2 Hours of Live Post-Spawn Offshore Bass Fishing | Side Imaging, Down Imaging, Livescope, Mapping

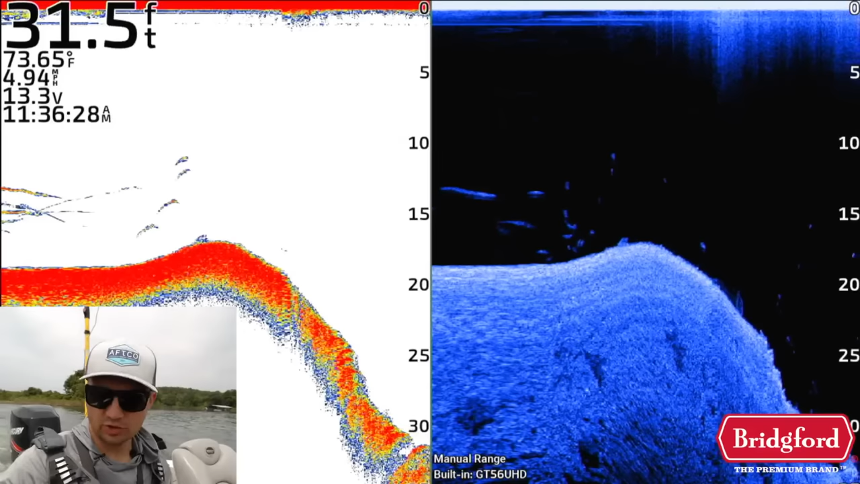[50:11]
On screen: depth 31.5 ft, water 73.65°F, speed 4.94 mph
transducer was hitting the same spot over and over again but these are all these fish now on the 2d sonar see how they're non-existent once i actually started moving at speed where these are those dots they're all tiny fish they're not showing up here right they should be showing up right
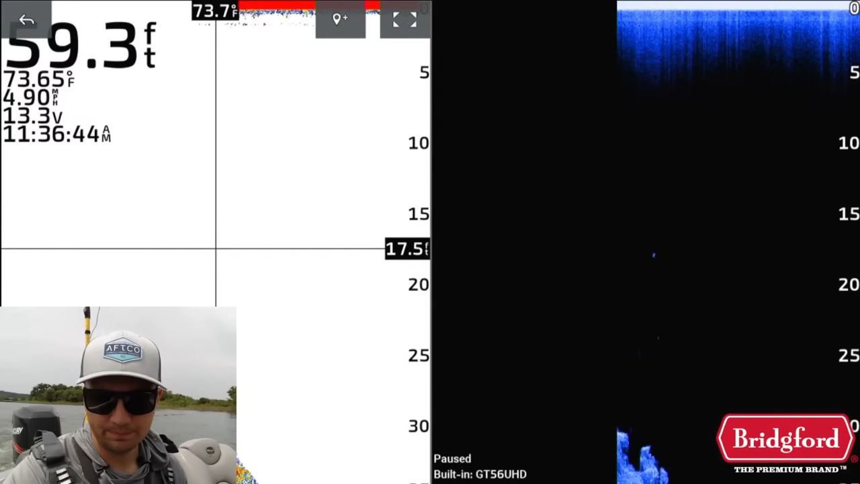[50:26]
On screen: depth 59.3 ft, speed 4.90 mph
there on 2d sonar because there's dots right there
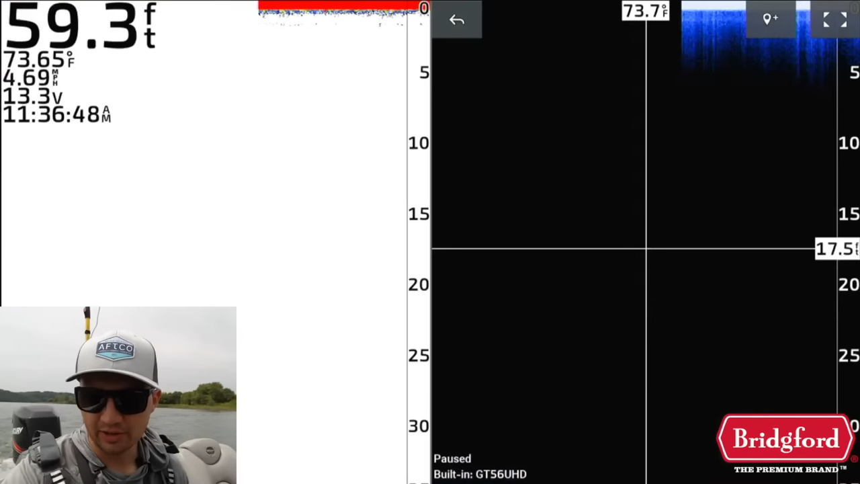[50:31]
On screen: depth 59.3 ft, speed 4.69 mph
on down imaging so that dot should be showing up over on 2d if it was a quality fish but again with my settings i made a video about last week with my settings i filter out those really small fish and so that's why those fishes
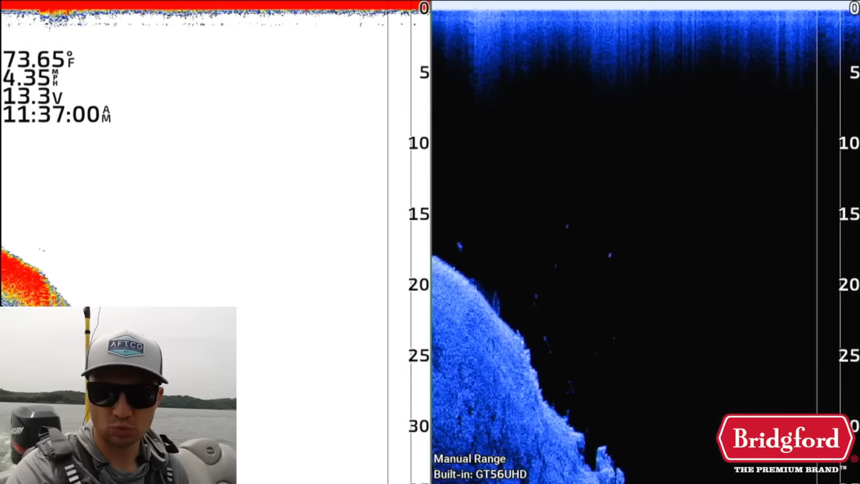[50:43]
On screen: water 73.65°F, speed 4.35 mph
weren't eating the swim bait and it looks great on live scope and a lot of times the fish do look great on live scope because just
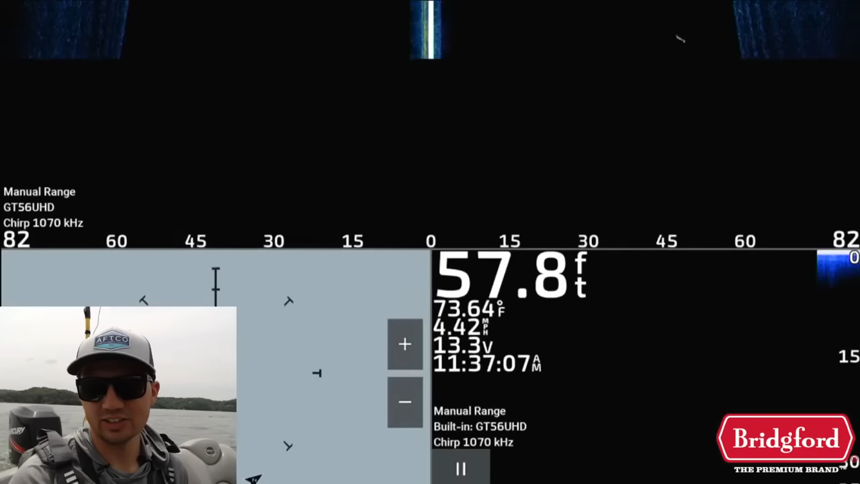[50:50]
On screen: depth 57.8 ft, water 73.64°F
with the settings and everything and if you you want to be able to see everything that's happening down there especially to see the bait i don't like filtering out fish size on live scope like i do on 2d because you'll miss a lot of the smaller bait fish and things like that so you kind of have to
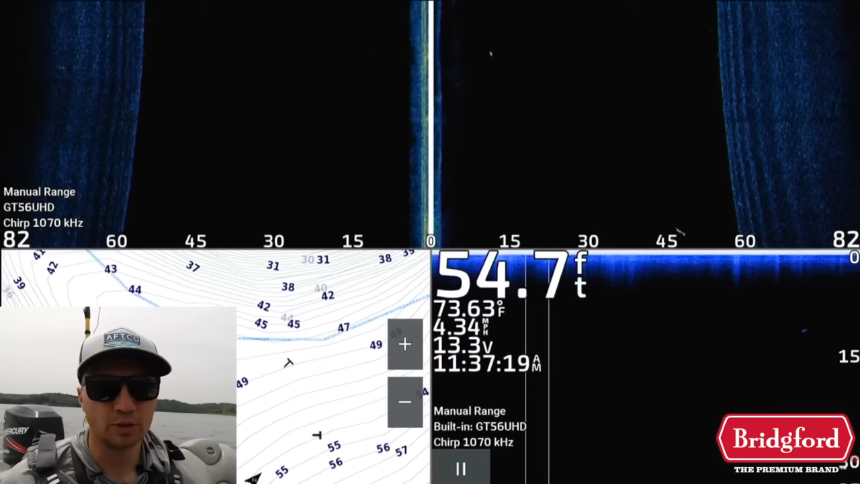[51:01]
On screen: depth 54.7 ft, water 73.63°F, speed 4.34 mph
put up with those screens to get cluttered with those smaller fish but we definitely don't want to waste time fishing for those small fish and that's why usually i graph over spots before i just fish them
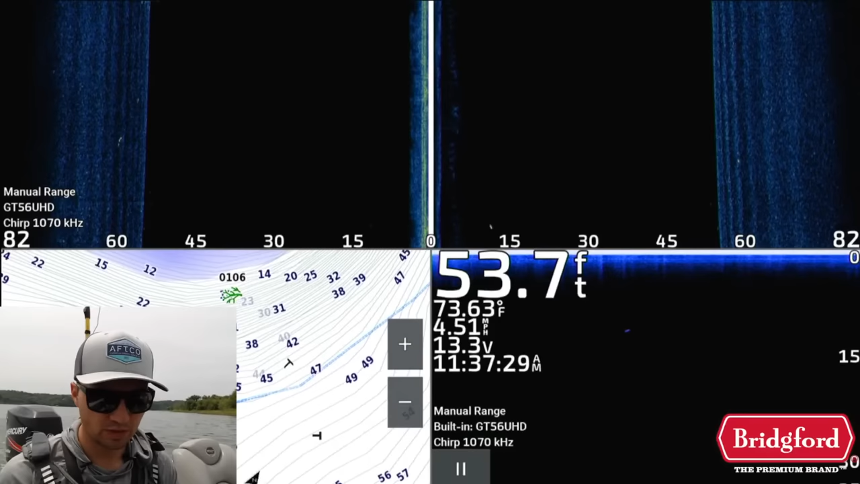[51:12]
On screen: depth 53.7 ft, water 73.63°F
also eating some bridgeford beef jerky shout out to bridgeford sponsor of the live stream good snack
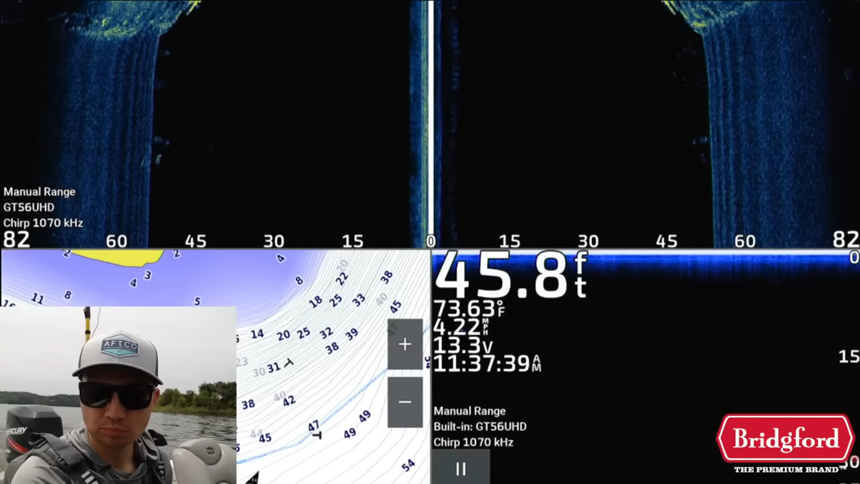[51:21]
On screen: depth 45.8 ft, water 73.63°F, speed 4.22 mph
okay got a brush pile here i caught a good one here last week like a three pounder we'll see if there's actually any good fish here right now they may have moved i don't know why they would move but okay so we got one decent fish
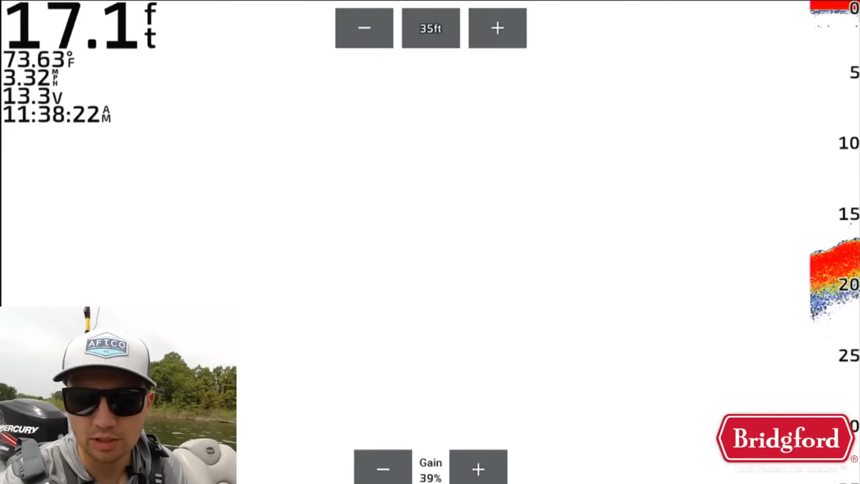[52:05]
On screen: depth 17.1 ft, water 73.63°F, speed 3.32 mph
i'm gonna re-graph that one more time because there's a bunch of stuff so if we look at side imaging here the uh so shoot side view
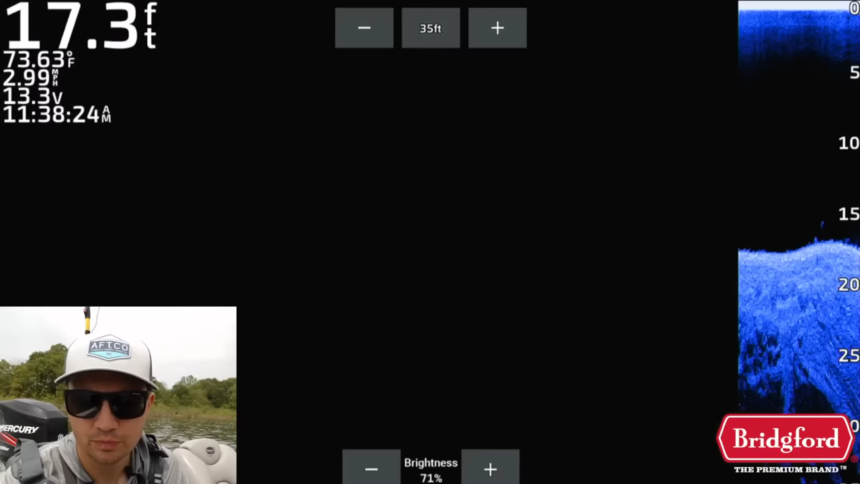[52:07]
On screen: depth 17.3 ft, water 73.63°F, speed 2.99 mph
side view come on here we go you can see that there's some fish that are suspended in
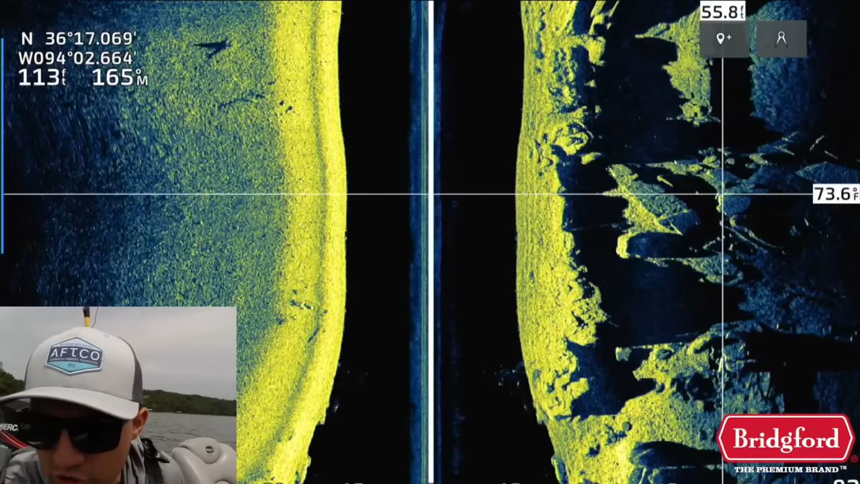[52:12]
the shadows of this drop there's one right there if i move the cursor you can see there's a dot right there where the cursor is now there's a dot in the shadow of this drop so there's a couple fish there was a
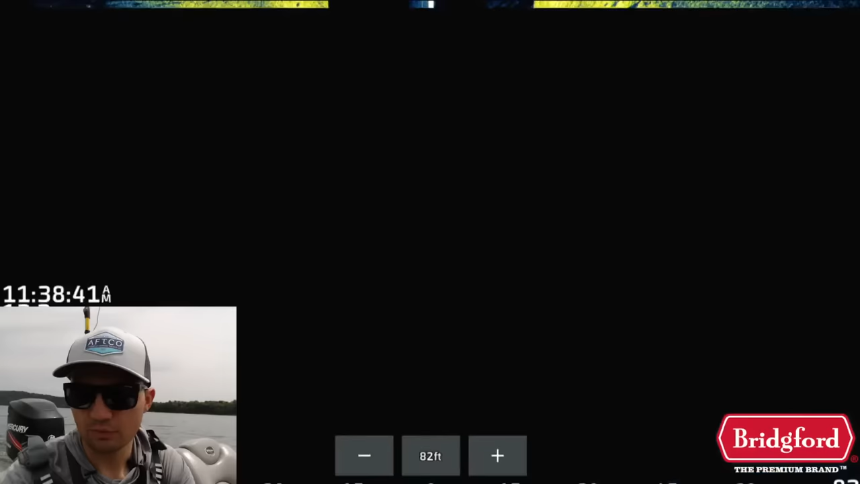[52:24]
fish or two on the traditional
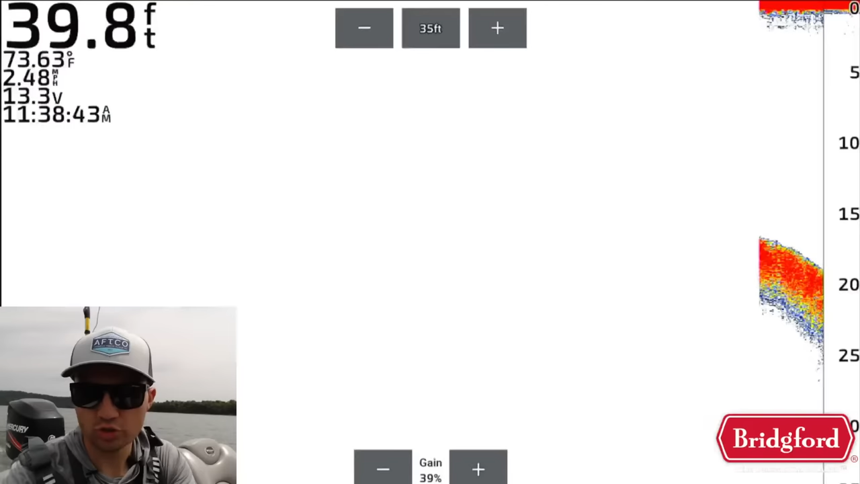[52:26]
On screen: depth 39.8 ft, water 73.63°F, speed 2.48 mph
sonar over here that looked better than
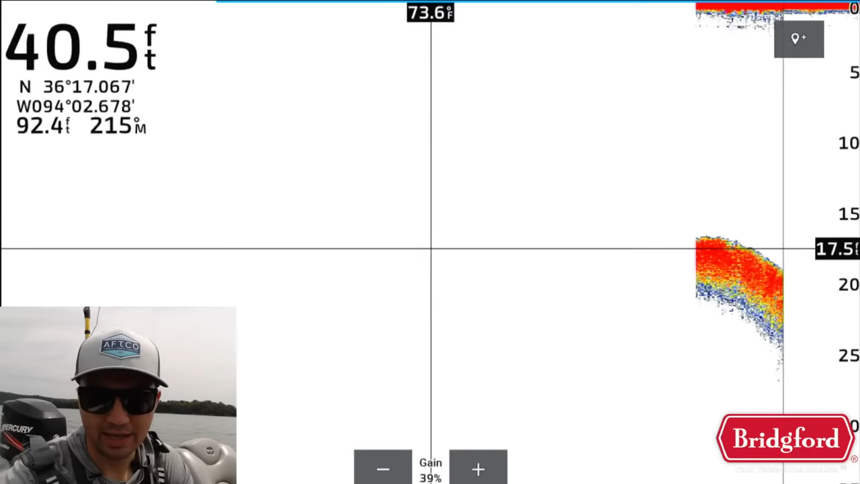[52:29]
On screen: depth 40.5 ft, water 73.6°F
average like that fish looks probably like a two pounder that might be a pound and a half fish that's probably two pounder so there's a couple fish around but there's not
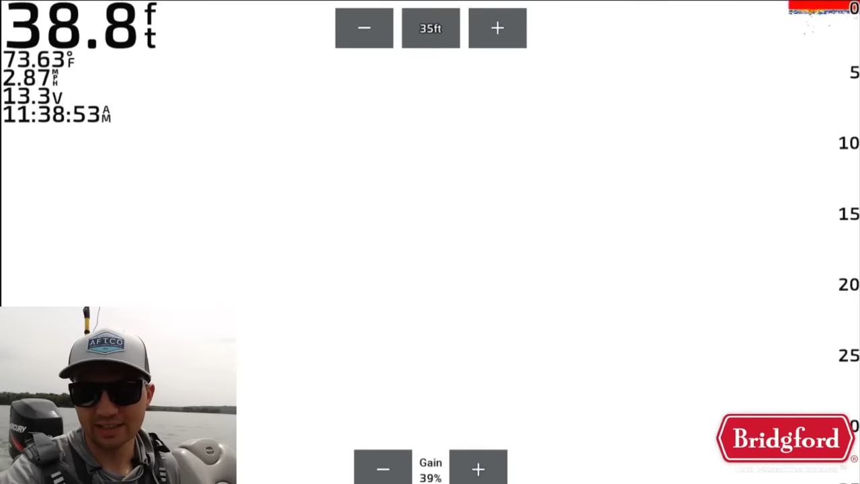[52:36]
On screen: depth 38.8 ft, water 73.63°F, speed 2.87 mph
a lot of fish that look very big um there's
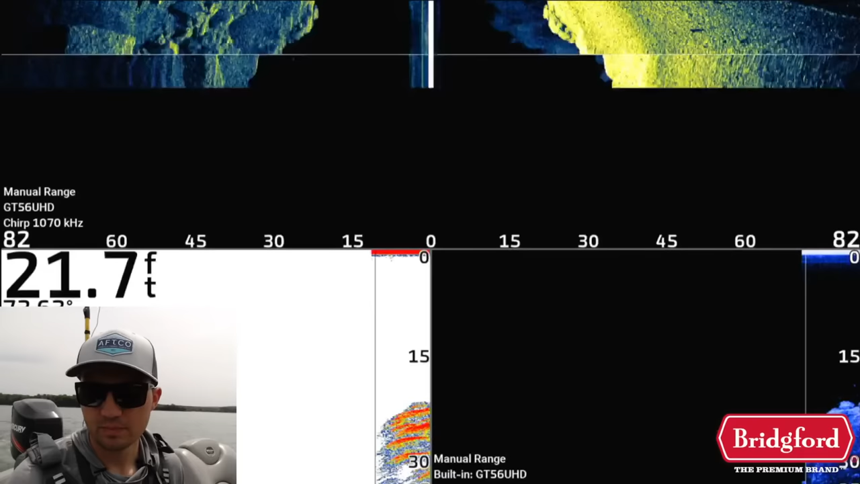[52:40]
On screen: depth 21.7 ft
just a couple i'm gonna see if i re-graph this and hit it from a different angle and i see more of those better quality fish i really want to be seeing like we see a couple dots there there are a couple fish
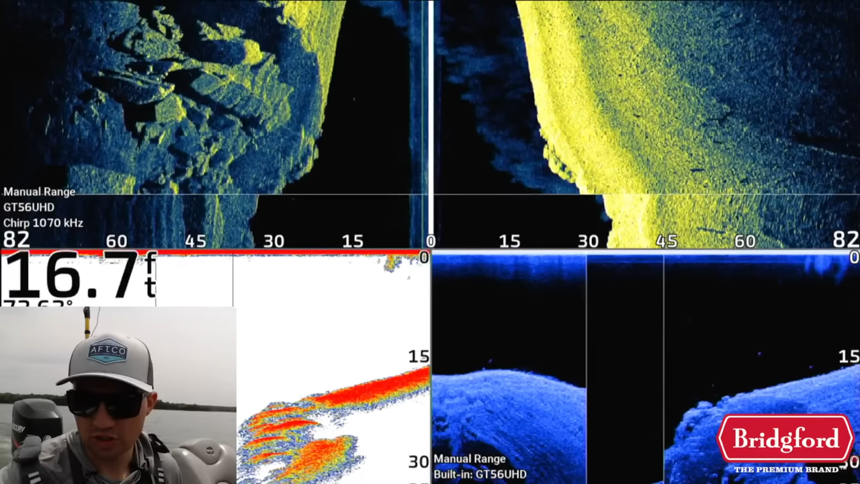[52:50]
On screen: depth 16.7 ft
here that's actually a better one right there you can see on 2d one just popped right there so i've seen like three decent fish so far now there's a bunch of fish right there they're not showing up on the 2d so those are smaller fish so there's a couple decent ones around here